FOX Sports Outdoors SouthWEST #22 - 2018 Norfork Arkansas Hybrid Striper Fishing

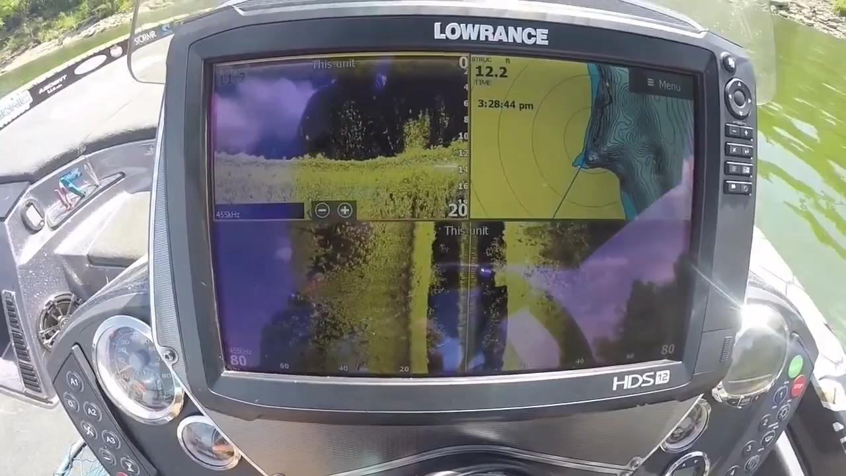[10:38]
last weekend he went to Fort Gibson Lake now he's taking advantage of the opportunity to practice with his electronics he's
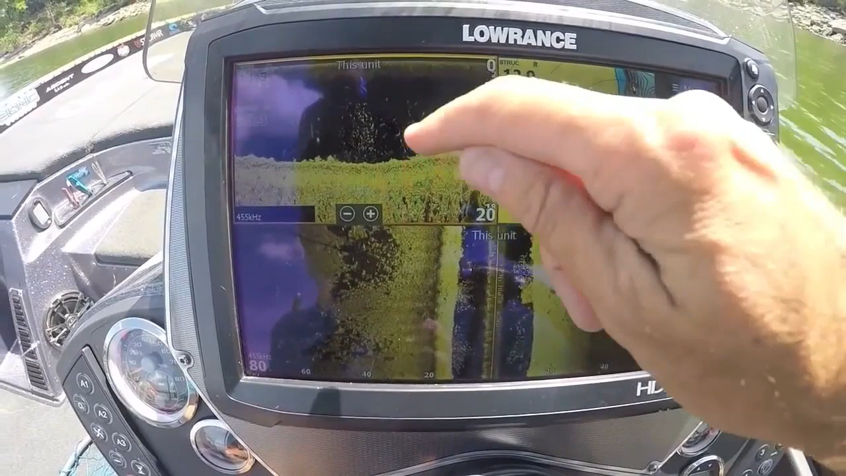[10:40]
targeting brush piles looking for them in 10 to 18 foot of water throwing
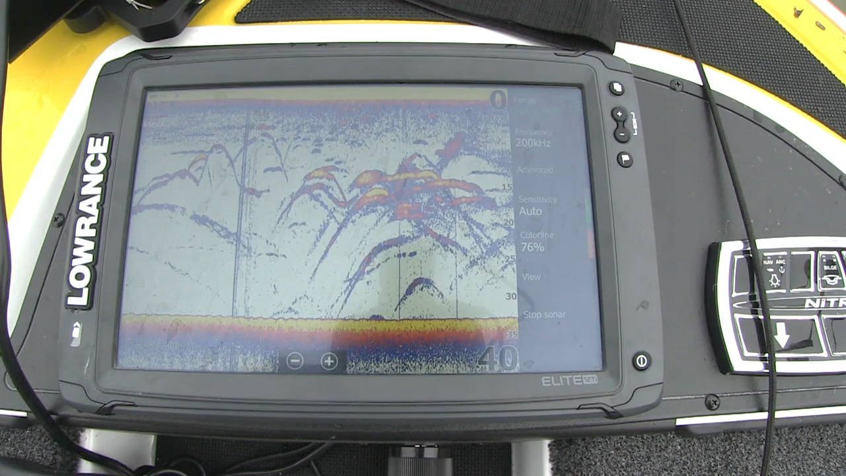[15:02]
Holy cow I can see so many I want you to look at all these fish on my graph
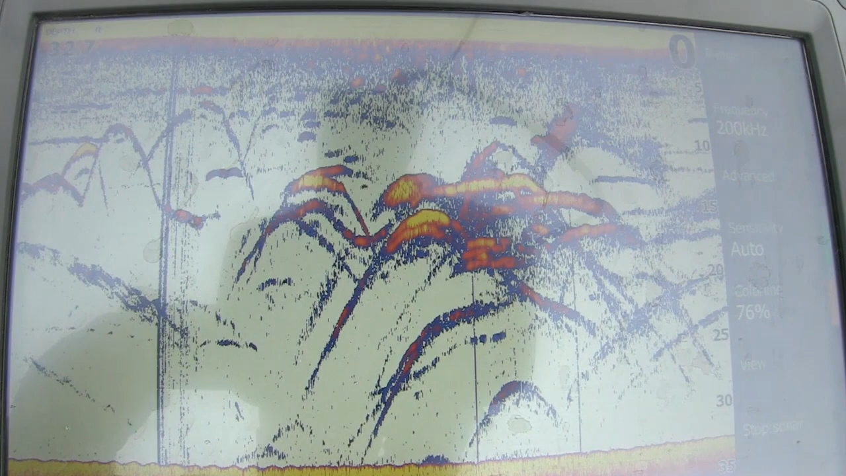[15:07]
and my bait is drifting right through them right now Eat it Eat it Got it He did eat it
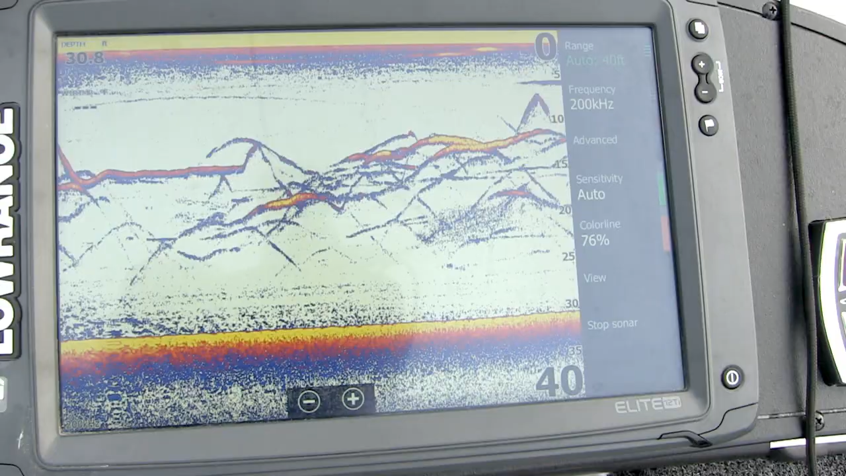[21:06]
Lowrance Elite TI 12 inch unit did a great job of showing me these fish I had to be in places where I could see the fish on my screen in order to catch them and showing you another quick shot here of what some of those fish look like but the Elite
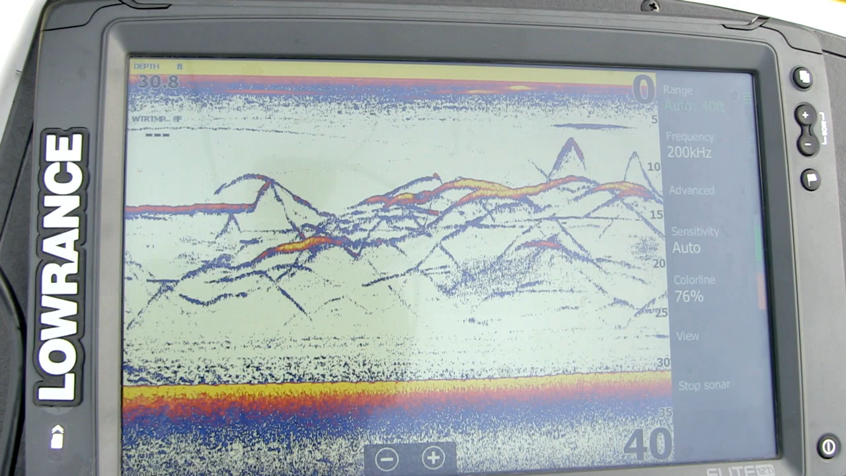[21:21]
On screen: depth 30.8 ft
TI is a feature pack unit at a real cost effective price you can check it out at your local retailer